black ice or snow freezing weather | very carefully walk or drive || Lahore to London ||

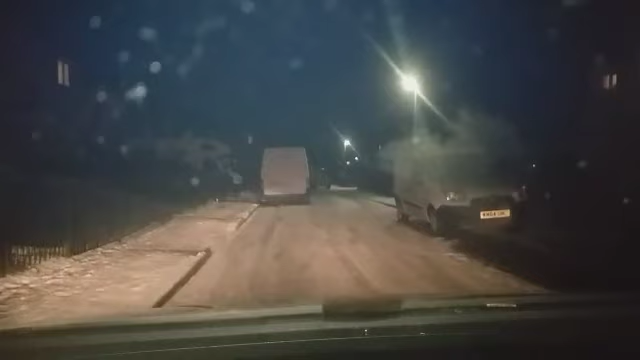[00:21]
میری ویڈیو ہے اس میں میں آپ کو دکھا یہ رہا ہوں کہ دن میں تو چلو بہت مشکل ہے لیکن رات میں اس سے بھی زیادہ مشکل ہے یہ
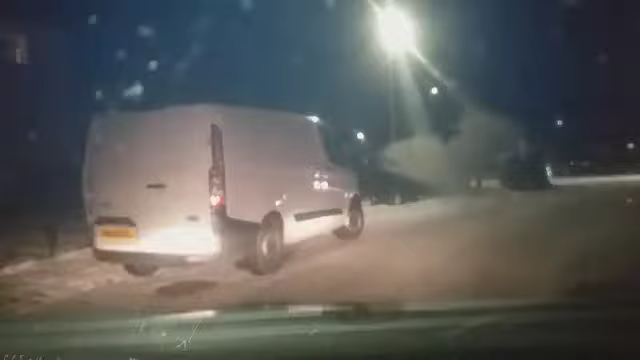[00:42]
جو آپ دیکھ رہے ہیں سارے کہیں وائٹ یہ سنو پڑی ہے اللہ کہ زیادہ اتنی نہیں ہے یہ تقریباً آدھا انچ یا پونہ انچ یا ایک انچ ہوگی سڑکوں پہ پڑی
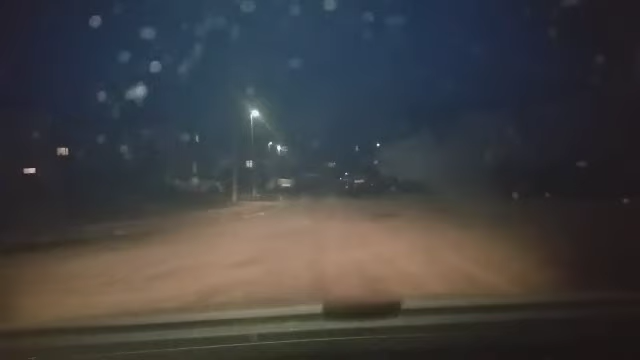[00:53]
جو مین روڈ ہیں وہ تو کلیر ہو گئے لیکن جو سٹریٹیں ہیں ان میں یہ پڑی ہے اور اس پہ یہ ہے کہ
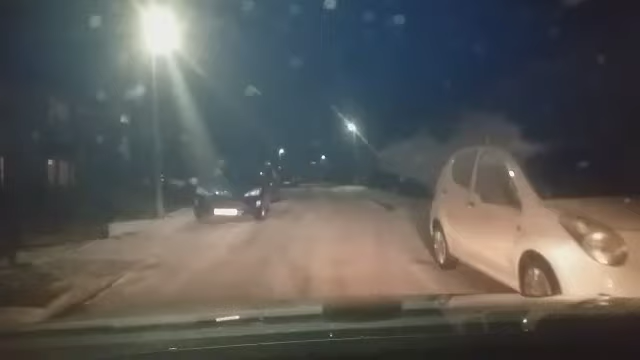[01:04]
بس جیسا کہ کہتے ہیں کہ سب سے پہلے ایزے مسلمان ہونا اور اس کے بعد اللہ پہ یقین کہ اللہ کے سہارے پہ ہی میں ابھی باہر نکلا تھا تھوڑی دیر پہلے ویڈیو بنانے سے تو جب میں پاؤں رکھتا تھا زمین پہ تو میرے پاؤں فسل جاتے تھے تو میں نے اندازہ لگایا کہ اگر گاڑی کو اس طرح تھوڑا سا بھی گنجیش نہ ملے یا بریک تھوڑا سا سختی سے لگائی جائے تو یہ انتخائی مشکل گئے